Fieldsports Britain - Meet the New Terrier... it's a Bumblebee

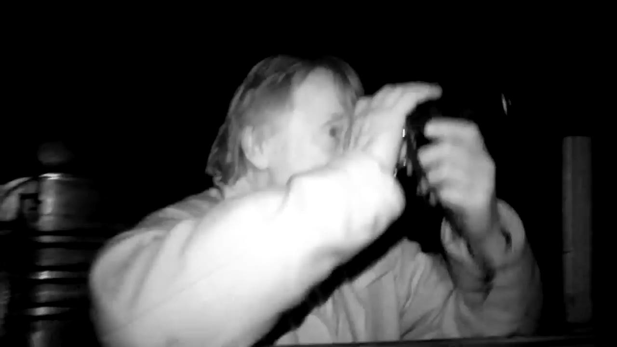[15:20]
But it's always quite handy with a trail camera. If you set it on video, obviously the infrared will come on.
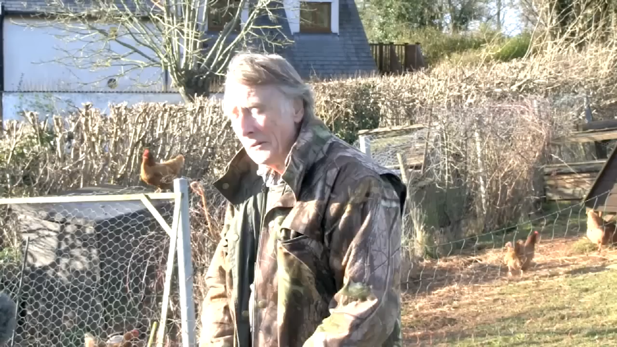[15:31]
Generally at bait points foxes get used to it very quickly. But I find that if I'm waiting within 60 or 70 yards or that sort of range, I can use night vision without any infrared on the night vision.
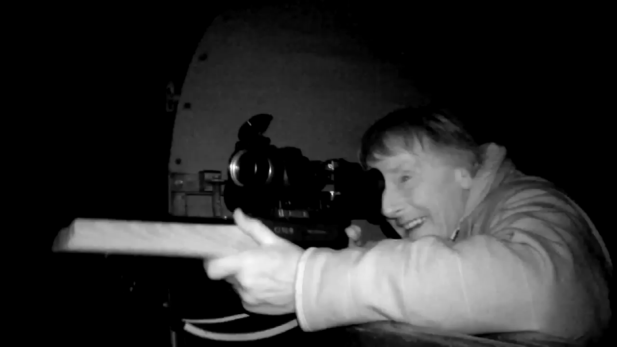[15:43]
Because when the infrared video function comes on the trail cam,